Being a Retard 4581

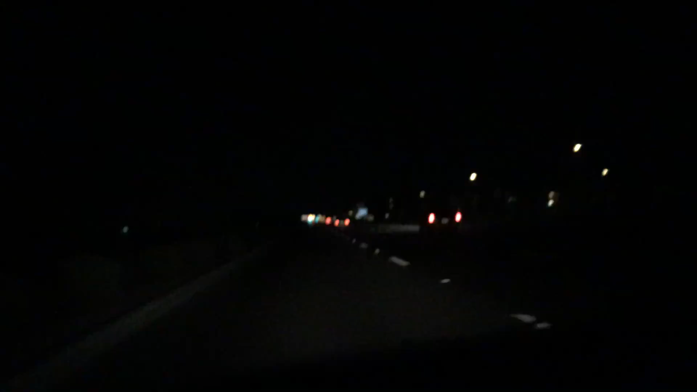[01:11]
just hold the camera like you hold a new born baby i'm making the final driving video driving way out here in the middle of nowhere